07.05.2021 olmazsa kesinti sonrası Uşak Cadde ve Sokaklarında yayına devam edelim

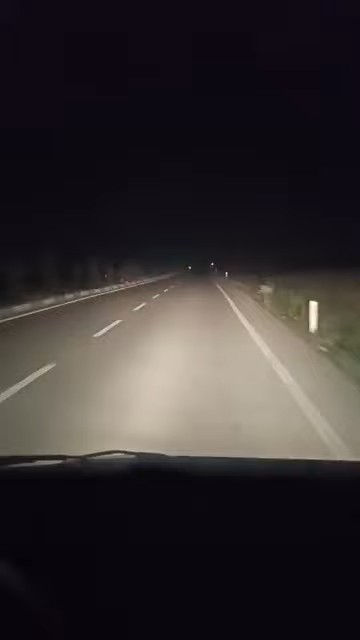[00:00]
Evet arkadaşlar, kesinti sonrası yayına başladık. Anladım. Yayın geldi mi bak bir. Tamam, kapat da sonra konuşalım.
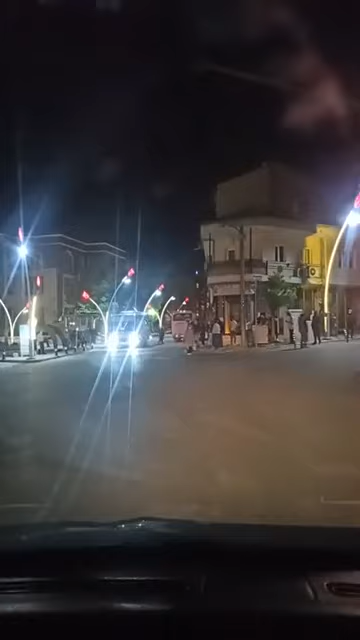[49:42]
buralarda yapılmış ve bitmiş olacak arkadaşlar. Geçelim. Evet arkadaşlar, şu an Zümrüt Camisi'nin orada da yine büyük bir kalabalık var. Vatandaşlar işe gidiyor. Allah'ım 12-8 işçilerine yardımcı olsun. Hiç sevmediğim bir postaydı. Ola gidelim bakalım arkadaşlar.
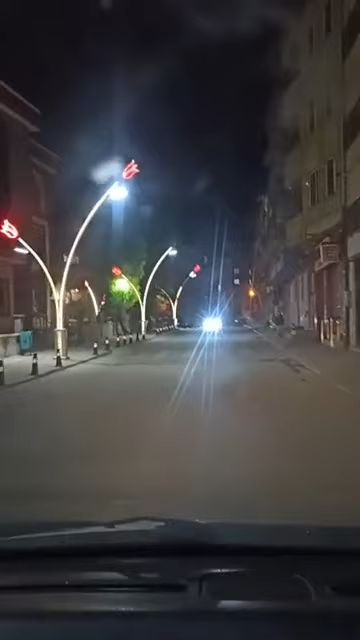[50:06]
Evet, Cumhuriyet Cami civarı. Evet arkadaşlar, yayınımızın da sonuna geliyoruz artık. Eve doğru yöneldik. Bugün dilimizin döndüğü kadar yarınki pazar fiyatlarını açıklamaya
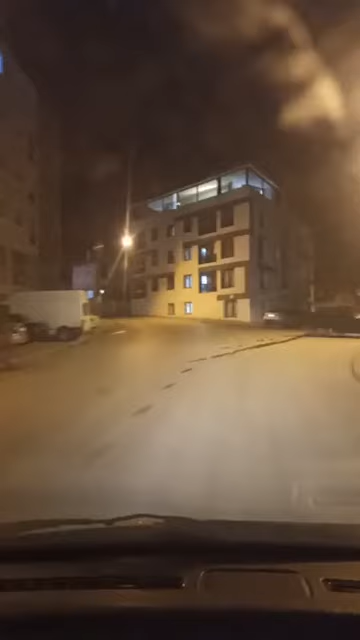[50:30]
çalıştık ama tabii yarın pazardaki fiyatlar ne olur ne kalır bunu bilmiyoruz. Yarın Halil'de domates, o iş... Domates, salatalık 6-7 lira, 8 lira. Hazır olun arkadaşlar. Kabak 4 lira, 5 lira. Zeynep de aman duymasın abi Irmazan diye. Duymasın Irmazan. Bülent Demirak eniştemiz de Asyalı İzmir'den selamlar. Konuyla alakası yok ama gece yolculuğunu seviyordum.